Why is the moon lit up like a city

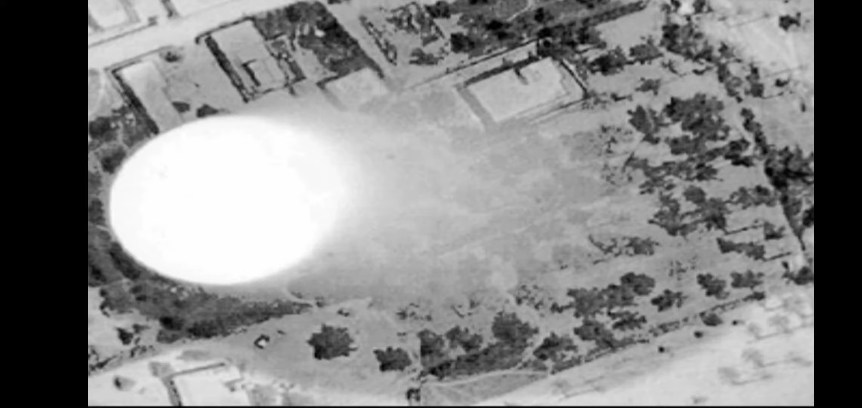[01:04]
I saw pine trees. I didn't see a coastline. I don't know where this was. And I said, is this a UFO?